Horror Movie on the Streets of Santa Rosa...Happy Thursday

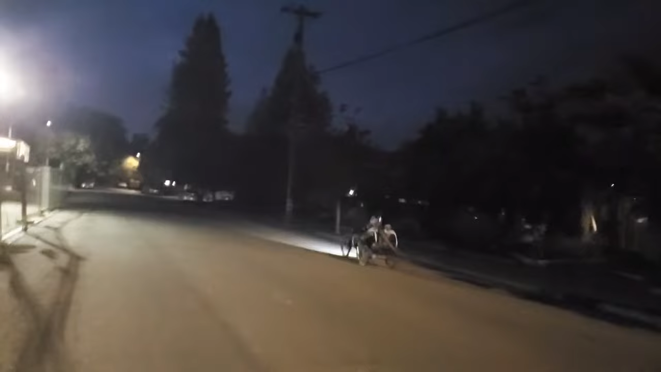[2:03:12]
There he goes. He's got to be in the movie too. Right, random people pulling their junk and shopping carts and stuff.